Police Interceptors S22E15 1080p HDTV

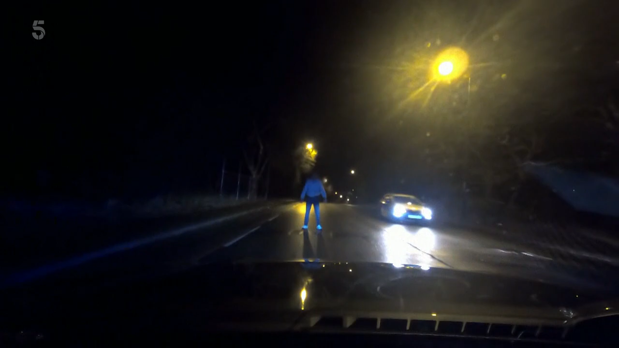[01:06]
999 activated. A sinister late-night encounter...
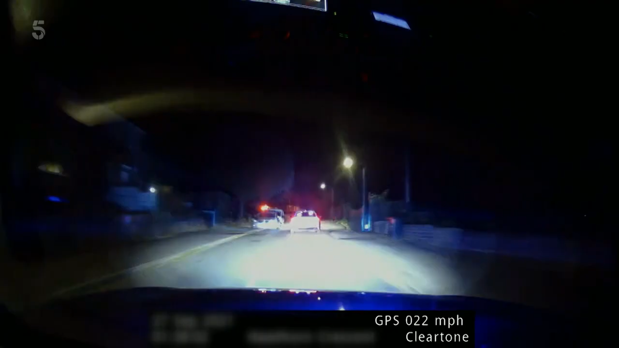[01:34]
One man's bid for freedom... The bike.
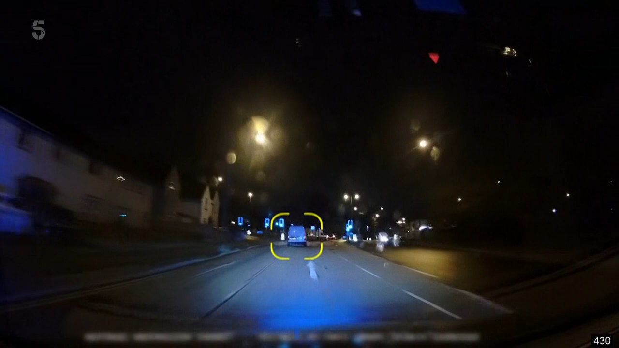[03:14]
Why it failed to stop is anyone's guess, but he's clocking twice the speed limit and wreaking all sorts of havoc. That's very lame, speed 60, no risk, no traffic, no
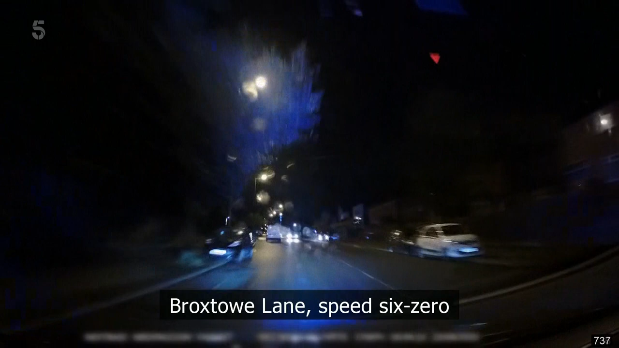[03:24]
disparity. For now, Jen's the only one on his tail. 60, got me lights on, that's nothing. This is dog van versus white van man.
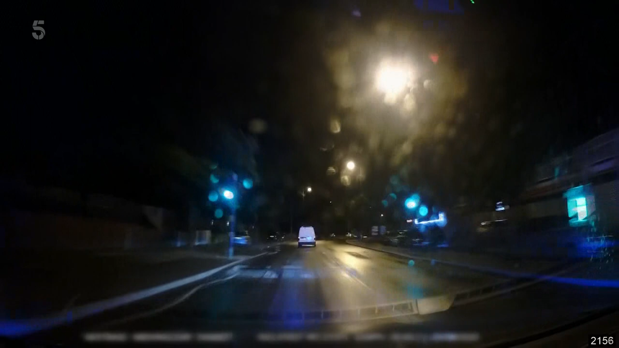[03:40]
A recent rain shower means the roads are wet, but the reckless driver clearly isn't a risk assessment kind of guy. To him, the roundabout up ahead is merely optional. He's gone over the island, over the grass. As he launches himself into the junction, an innocent motorist is nearly caught in the crossfire.
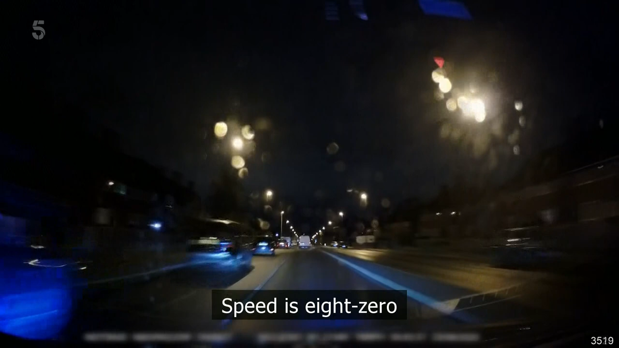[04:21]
80. Risk is low. No vehicles on the road, no pedestrians.
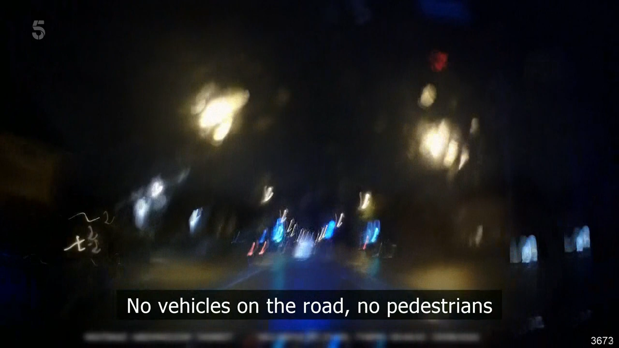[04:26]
He's gunning it through a residential area at 4 times the speed limit.
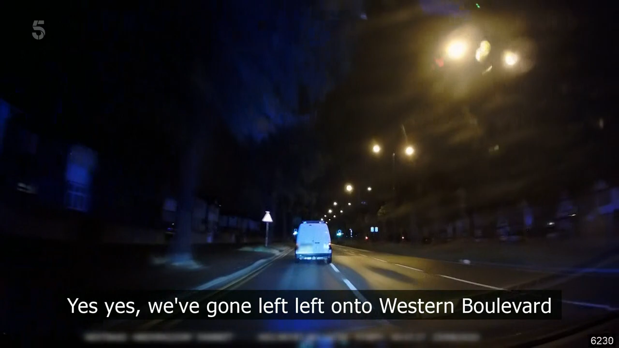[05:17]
Yes, yes, we've gone left onto Western Boulevard.
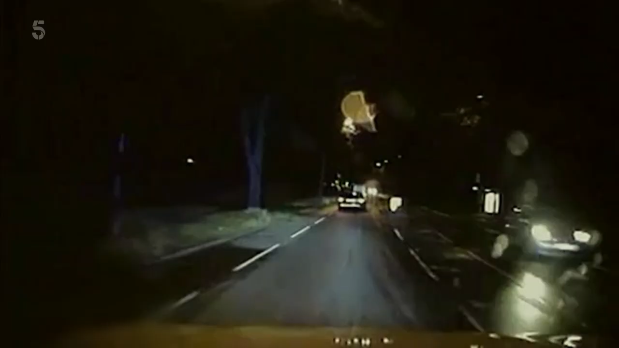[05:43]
Jen, right behind you now. Do you want to take over? So Jen steps aside and lets interceptor Ian Coleman's X5 assume pole position. Zulu 5, advanced vehicle, see if I can sing a train.
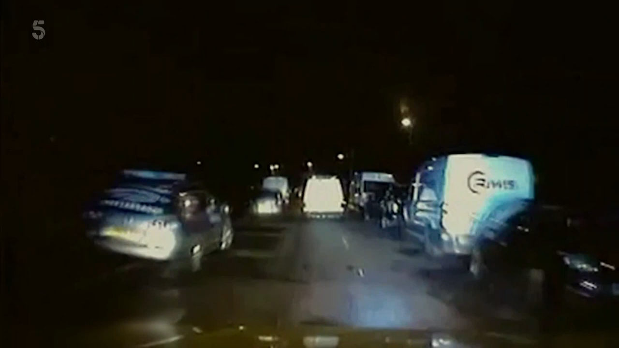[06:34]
The road condition's a bit too narrow to do to get by on him.
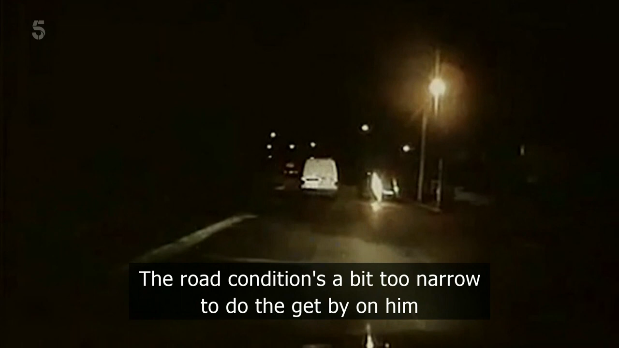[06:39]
A box on these roads isn't an option. But there are always alternatives. 412, I'm on one road with Stinger. There's a Stinger crew nearby, but it might not be needed. I think he's just lost the tyre, actually, front near side.
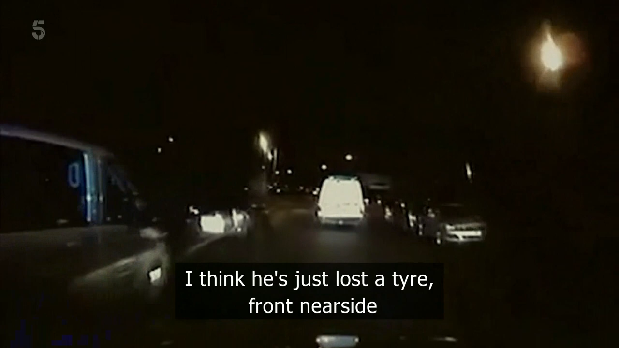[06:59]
Yeah, we have lost the tyre. He's on three wheels.
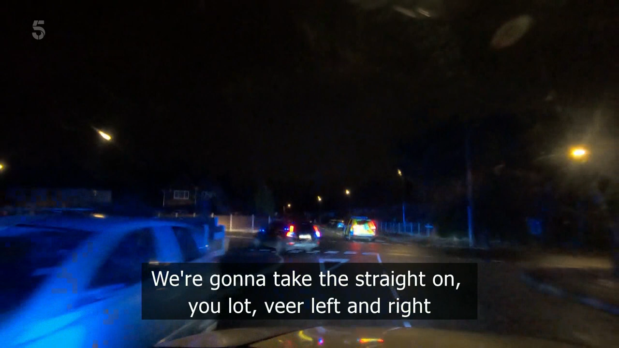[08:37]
We're going to take the straight on. You got a bit left and right. Now they've got all bases covered. Rob swings right. This route, still on. Forward crescent. But no dice. That was not it.
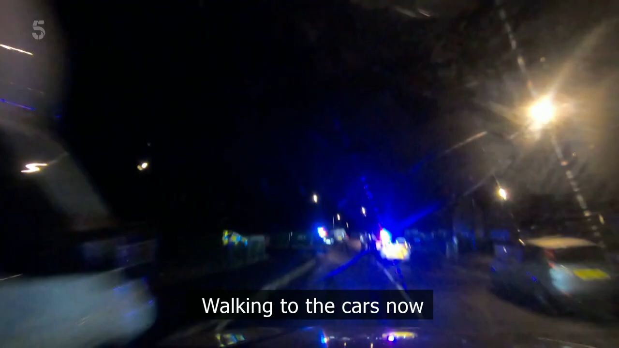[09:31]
That's the card now. By the time Rob and Spence arrived, the man who led four police units on a senseless cross-town pursuit is thankfully in cuffs.
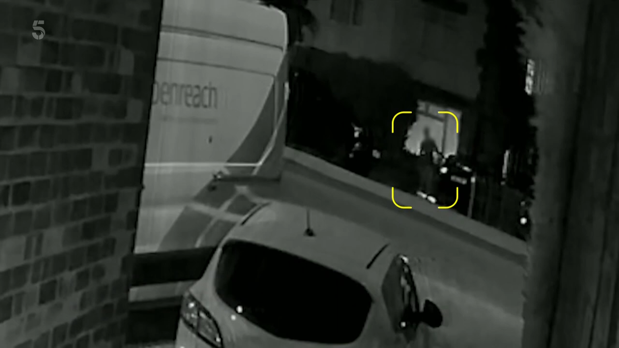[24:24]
Soon after, there's an unmistakable glow. A car is on fire. As smoke billows from the vehicle,
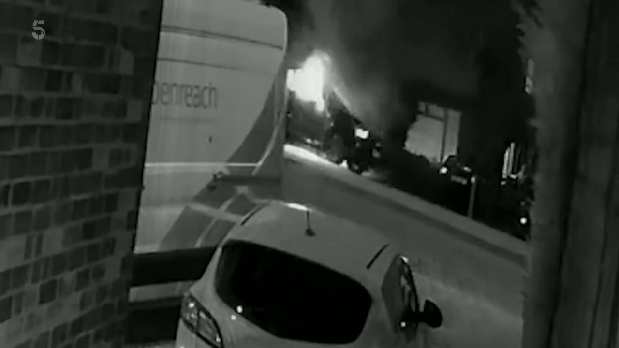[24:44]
two people can be seen hurrying from an adjacent property before getting into the first car and driving off.
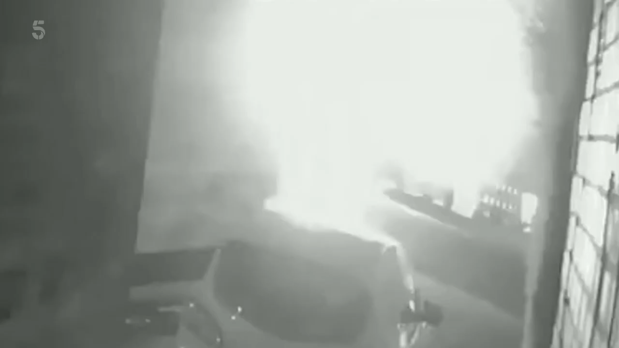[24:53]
Hello, please, emergency.
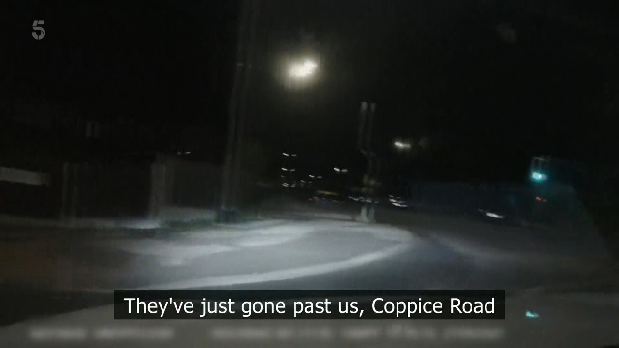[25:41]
63, just got past us, Coppice Road. The Mercedes A-Class has been spotted less than 2 miles from the scene of the crime. Which direction?
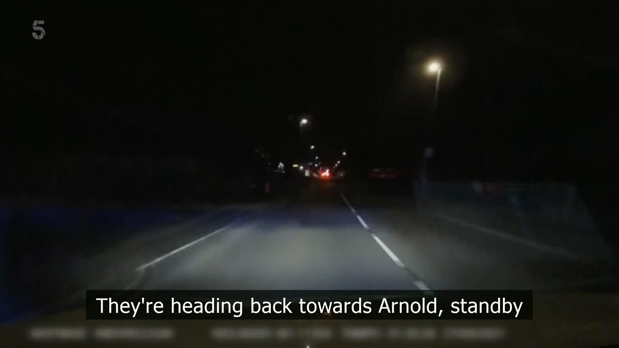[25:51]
It's not long before three cop cars are on its tail. Leading the pursuit, interceptor Dan Machin. Right, on two, up your road. 3 days, 4-0, medium risk. It's time for Dan to weigh up his options. Keep your DRA, please. Your pursuit's currently authorised. Thank you. This backstreet boy certainly knows his way around town.
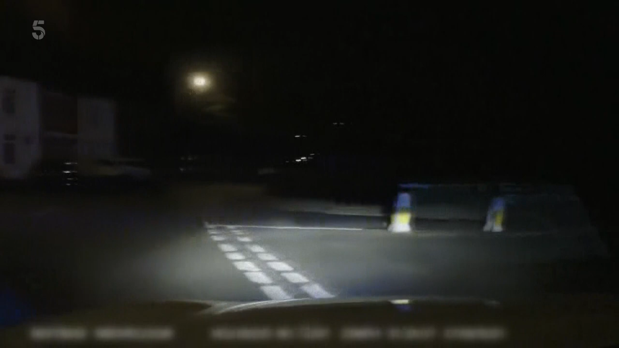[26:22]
This is right, followed by a further right, Tankwell Avenue.
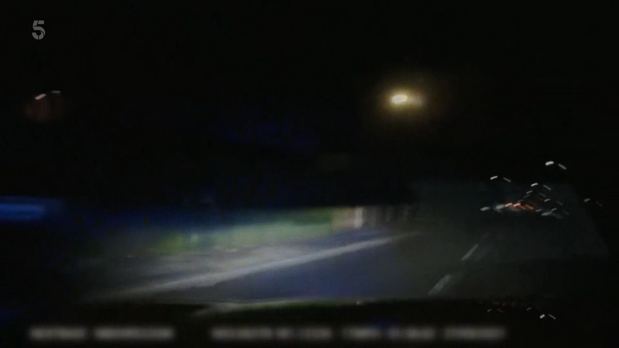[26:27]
But cops can't risk letting him get away.
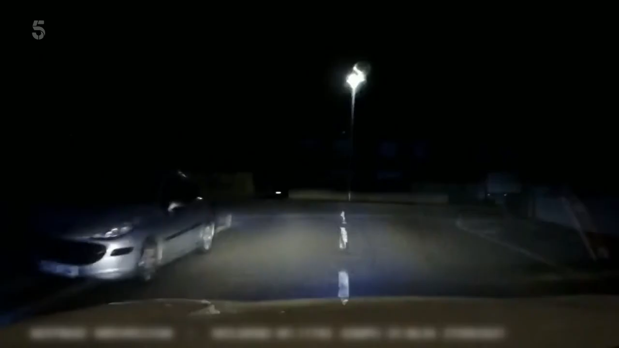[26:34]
His Merc's packing 300 brake horsepower. Left onto Beechwood Road.